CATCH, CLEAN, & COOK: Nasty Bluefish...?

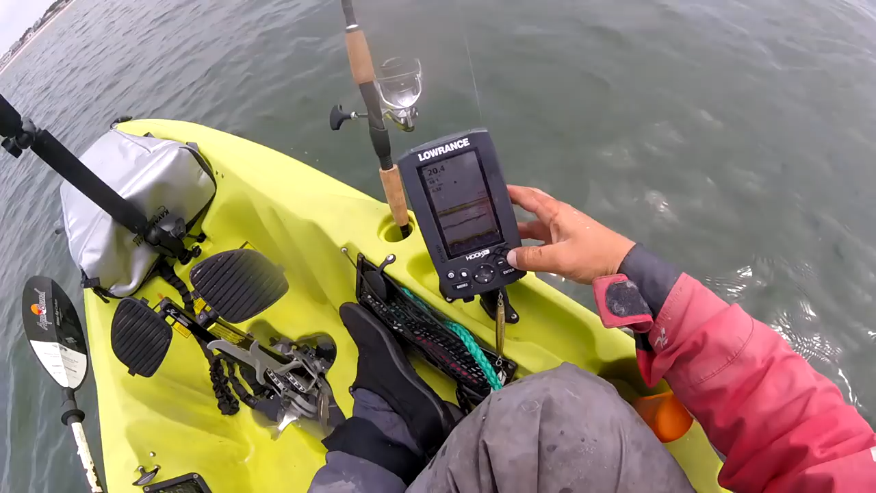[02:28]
I don't know if that's kings or what. I don't know where my bait is in the water column.